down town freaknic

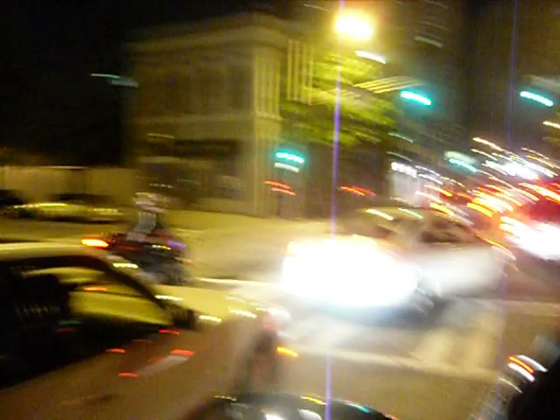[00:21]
They on bikes. They in motherfucking ride. Traffic pack. Niggas out. Freaky ain't walking.